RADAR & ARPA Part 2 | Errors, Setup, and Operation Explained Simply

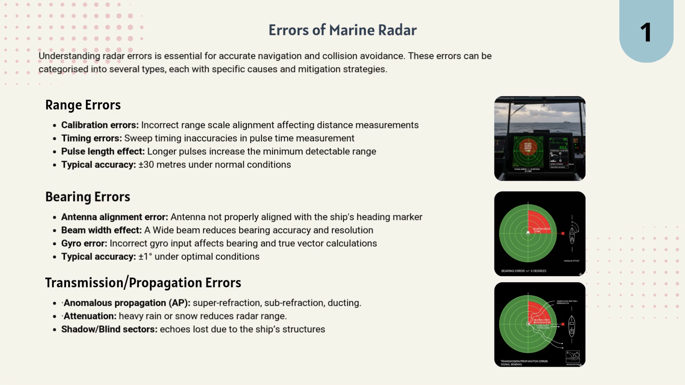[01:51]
and ducting, as well as attenuation caused by heavy rain or snow, which reduces range. Ship structures may also create shadow or blind sectors, where echoes are lost. Operational and display errors are another category.